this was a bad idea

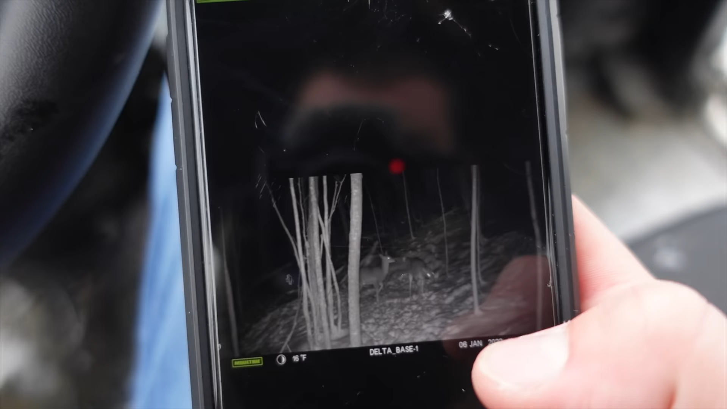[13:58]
Up in the evening yesterday, I had these pictures here, which you can see are a few does and all that.
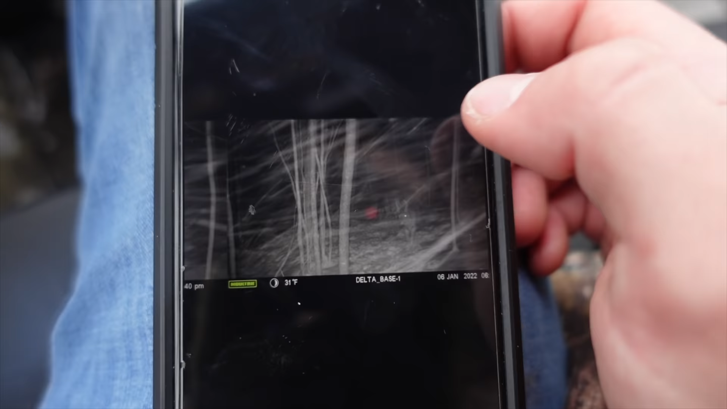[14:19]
Then here, I have the one. That's a spike.
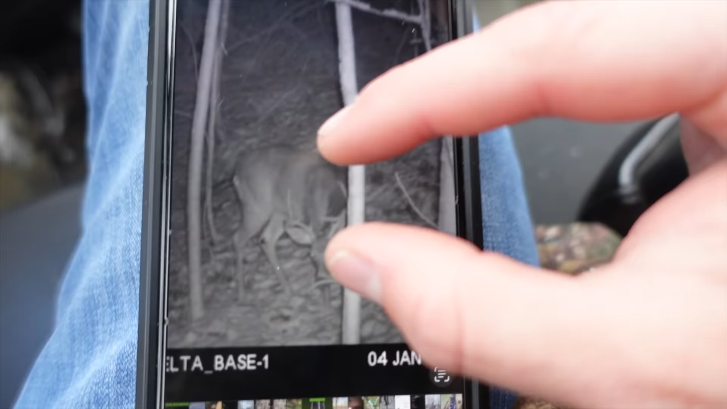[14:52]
A pretty decent buck by probably anybody's standards.